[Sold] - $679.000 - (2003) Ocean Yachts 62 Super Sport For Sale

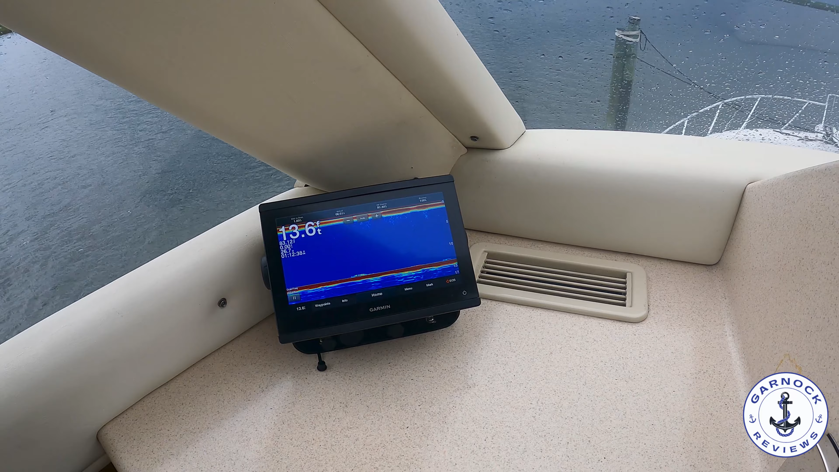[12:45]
On screen: depth 13.6 ft
you've got a ray marine gps chart plotter and this one's coupled up to the radar and next to it you've got the raytheon speed log depth
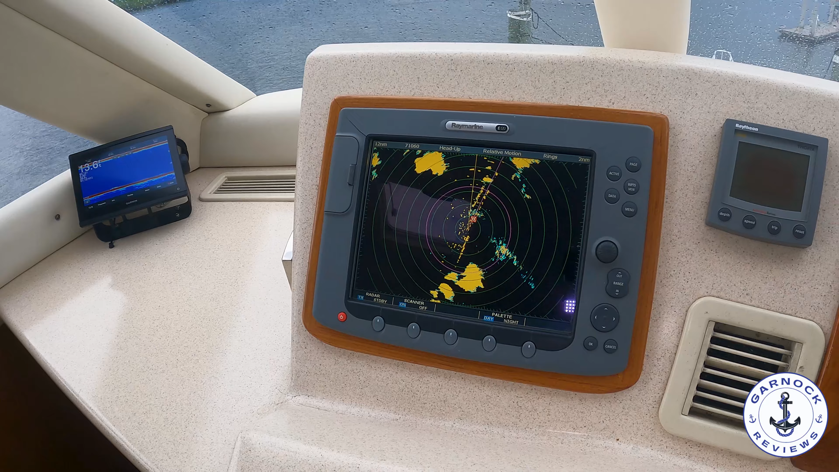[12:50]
we've got another ac vent and then a color garmin multi-function display and that's a danforth